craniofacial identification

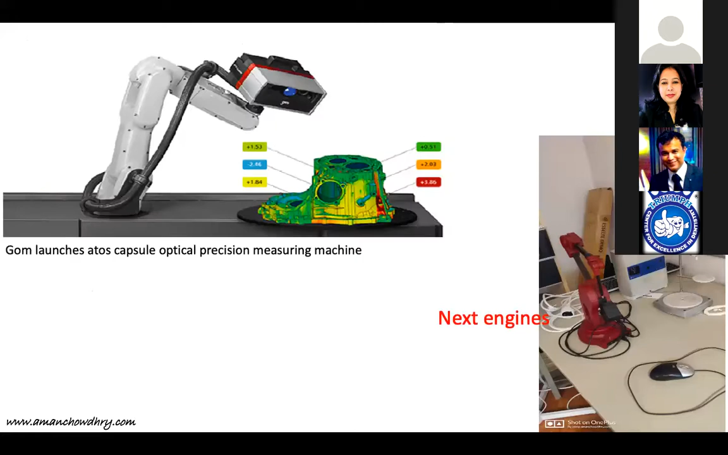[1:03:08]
This is the Arctic spider which I was talking about.